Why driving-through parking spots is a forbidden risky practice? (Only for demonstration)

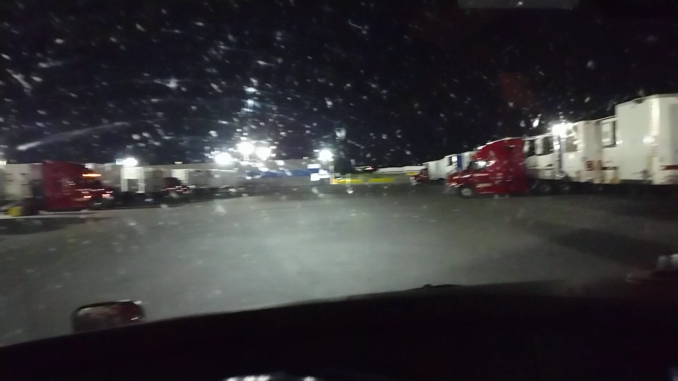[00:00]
After 14 hours of work, 11 hours driving, the last thing you wanted to do is to back up a tractor trailer. Even though you've done it for so long, but it's too late and you don't have the reflexes to do that.
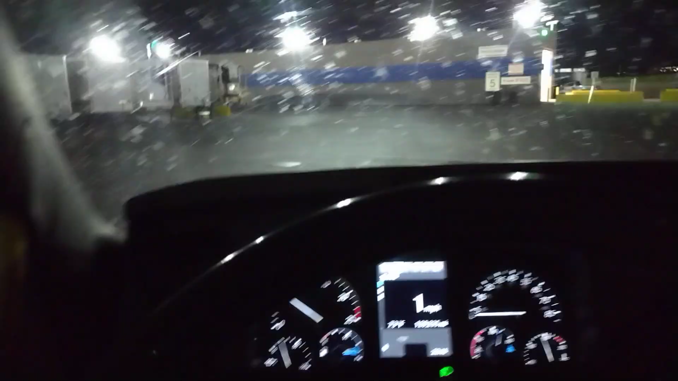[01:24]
I should be exactly aligned with the slot. The slot is very narrow.
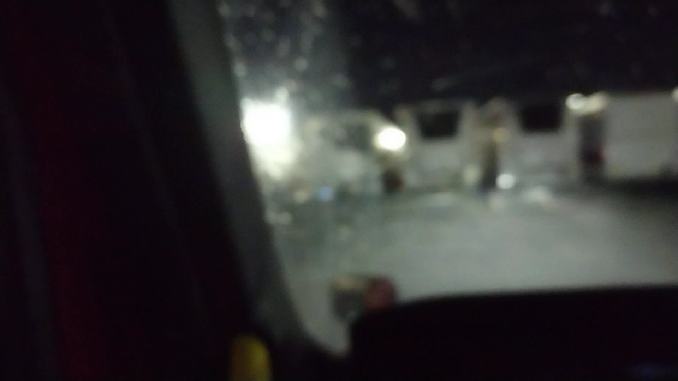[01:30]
This is the drive through. It is not permitted.
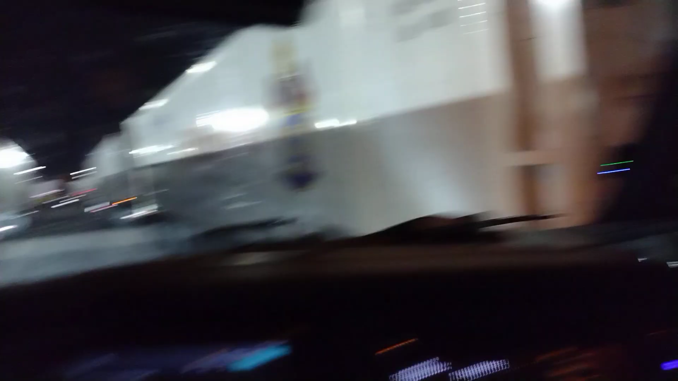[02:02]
We will delete it to the other side. But, look at the mirror. In the front, somebody parked on the yellow. I am good here. I am good here.
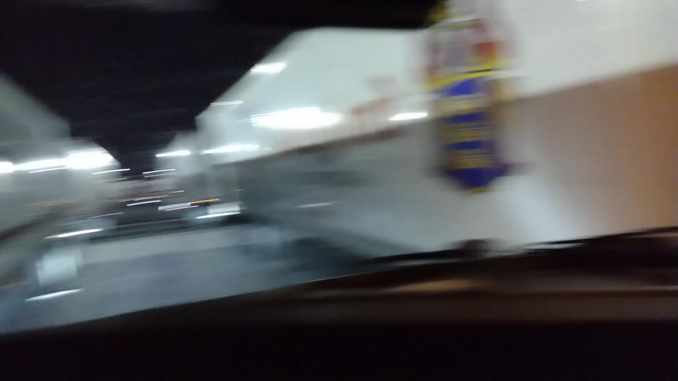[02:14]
I am good in the back. In the front, I don't think I hit anything.
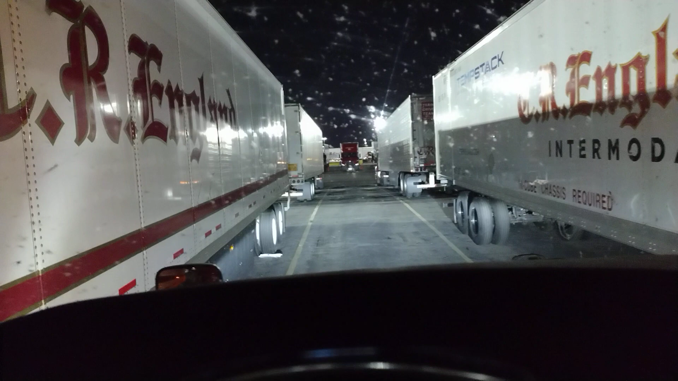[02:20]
Look at here. I am very good in this side. It's just tight.